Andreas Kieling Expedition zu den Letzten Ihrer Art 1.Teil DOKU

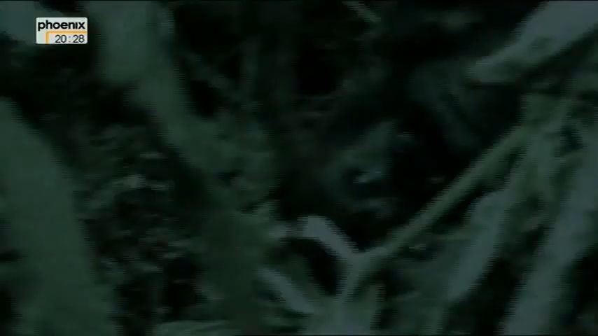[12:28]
Mit einem speziellen Restlichtverstärker vor der Kamera kann ich auch im Dunklen beobachten und filmen.